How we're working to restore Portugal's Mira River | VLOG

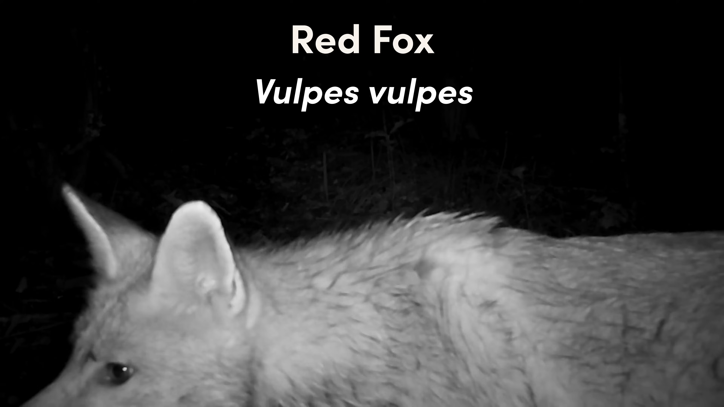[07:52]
identify animal species which will be mostly mammals and birds
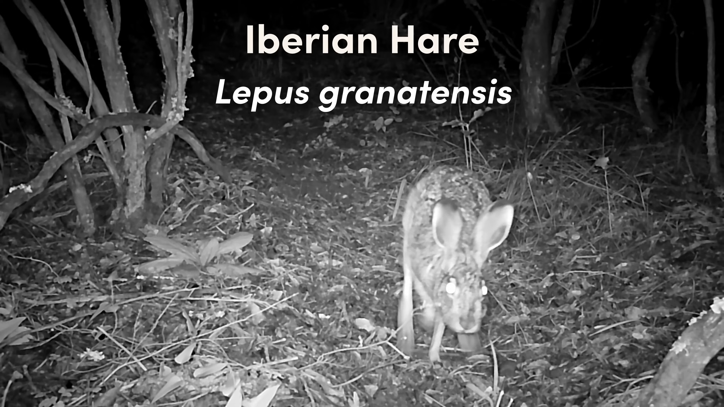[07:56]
but who knows what else caught by the camera traps that we have put on this land one
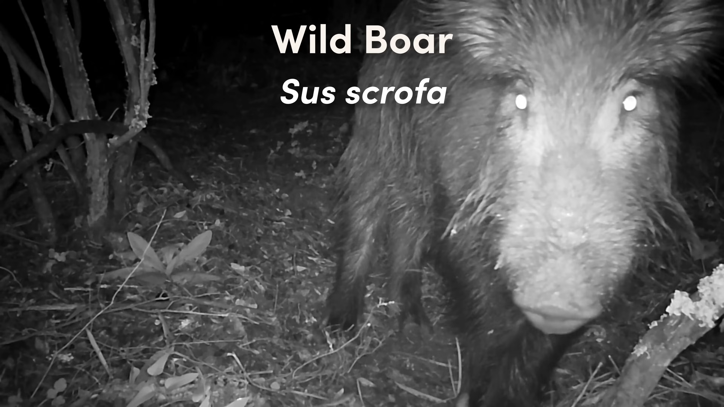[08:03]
year ago also in spring and we do have already some very cute footage to show you and we're having plenty of nice surprises